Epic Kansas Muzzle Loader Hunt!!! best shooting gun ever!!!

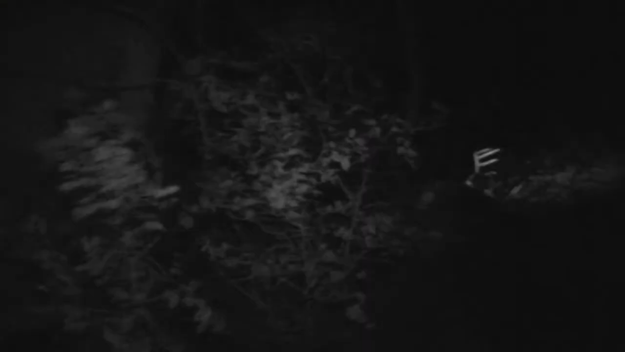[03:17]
Got down. Trailed him up. And look at this buck. What a beautiful Kansas ten pointer.
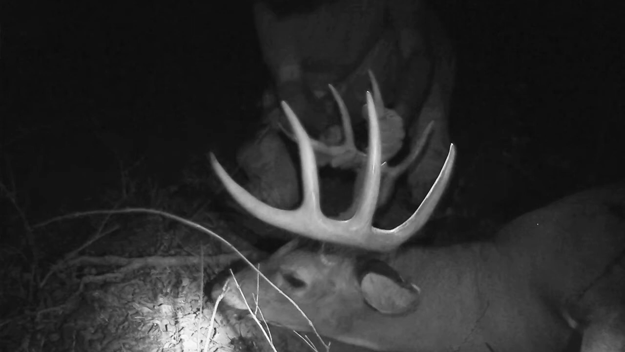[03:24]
No, he's not the biggest buck in the world. But I was so proud.